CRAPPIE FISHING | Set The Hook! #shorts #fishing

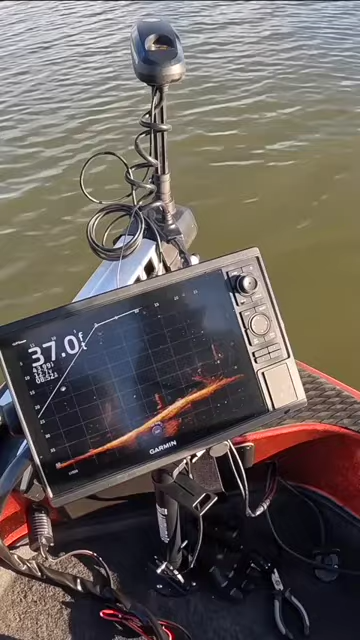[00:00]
So when you get down there to that fish, he sees it. There is, he's already on it. Set that hook. Rear back on that joker. Reason being is because you're 35 feet. And if you don't rear back on that fish.